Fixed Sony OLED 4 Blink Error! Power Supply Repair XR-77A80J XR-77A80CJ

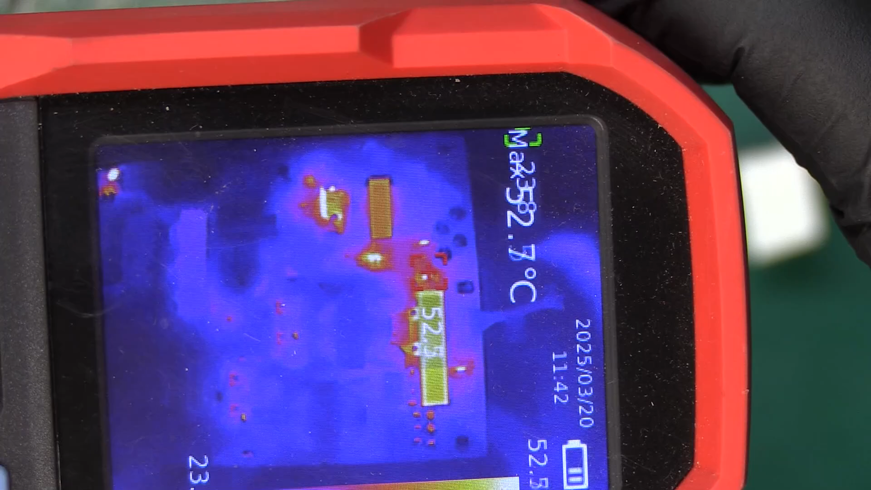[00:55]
Using my thermal camera on the power supply I can see that there are a couple transistors on this heatsink that are getting hot and that
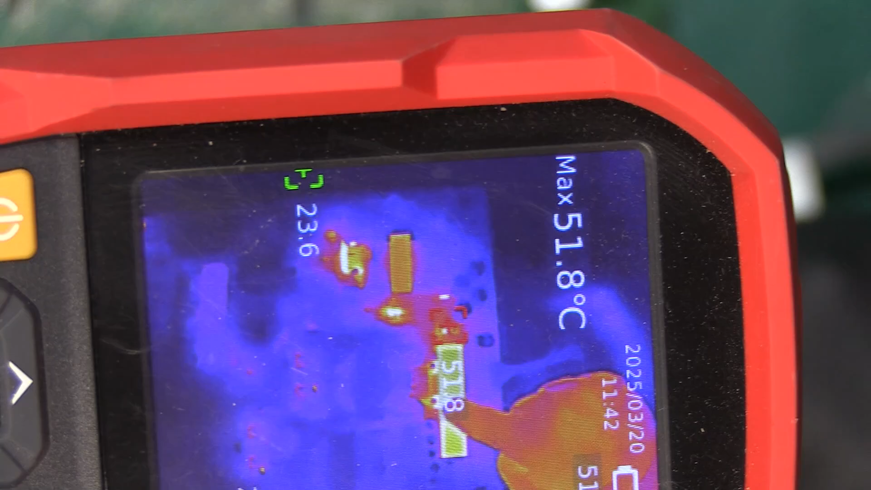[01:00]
On screen: max 51.8°C
is actually where we commonly see failures which is on these two transistors over here. We just heard a little bit of a squeaking sound and immediately the transistor got very hot.